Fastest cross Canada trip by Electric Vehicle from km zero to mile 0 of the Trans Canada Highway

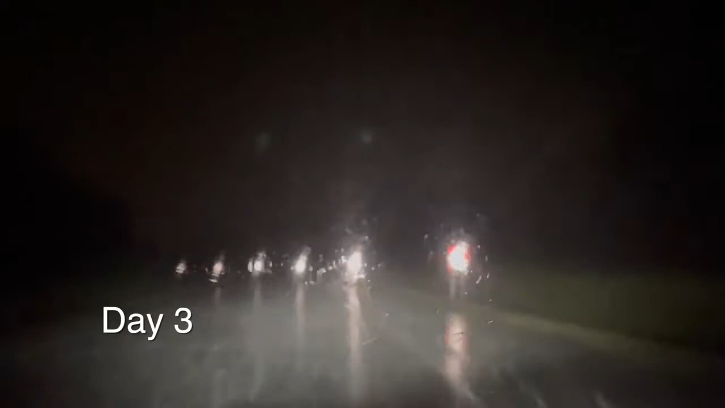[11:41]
we actually had a little bit of hail a few kilometers back we're getting a lot of lightning as well we're both up right now it's uh 1 13 in the morning our next charge point is in gladi pierre we're taking the north shore route well this route just takes us north right through hawksbury